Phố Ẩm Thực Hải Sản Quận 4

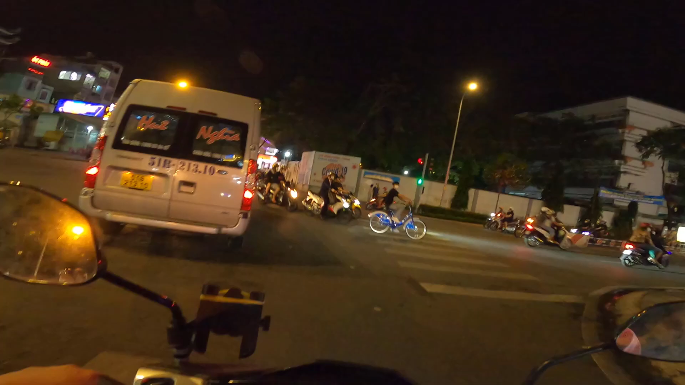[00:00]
Xin chào các bạn đã quay trở lại với kênh Sài Gòn Tori hôm nay thì mình làm cái video chia sẻ về cái phố ẩm thực đây các bạn có ẩm thực
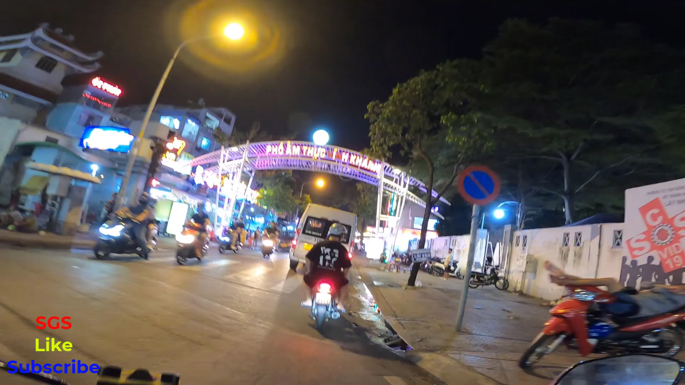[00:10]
Vĩnh Khánh ở quận 4 đây là chuyên về hải sản luôn mọi người hôm nay cuối tuần là mọi người ăn cũng khá đông mình cũng có ăn ở đây nhiều lần rồi các bạn Nói chung là hải sản ngon và nó không có đắt lắm giá bình dân thôi
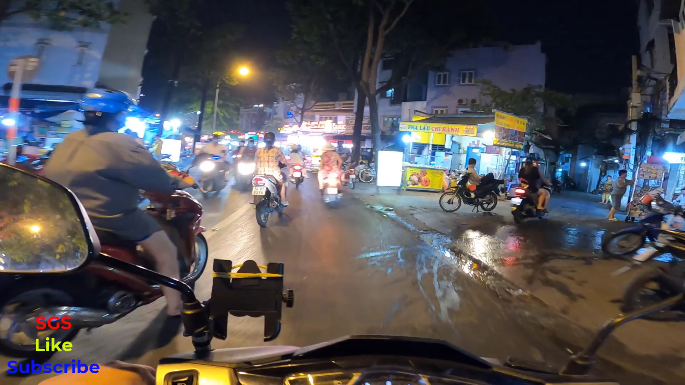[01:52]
ốc loanh đó cái quán là đồ ăn là hai bên luôn nó có mấy cái gì nhắn mà không nhớ nhưng mình ăn là 3 quán cùng đường này luôn nó gần nhau thôi cái giá nó không cao mà hải sản nó tươi nữa các bạn